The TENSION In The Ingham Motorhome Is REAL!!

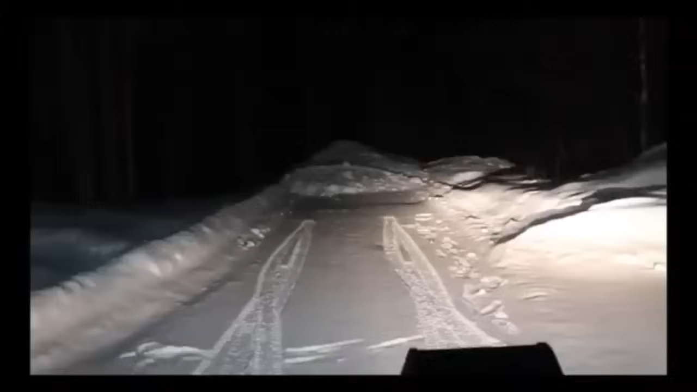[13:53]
Welcome to home for the night. In the middle of the forest. We just drove into it. There are tyre tracks right there, but we decided to reverse and instead. Middle of the forest. Someone's carved us out a little path. We're gonna make the most of it.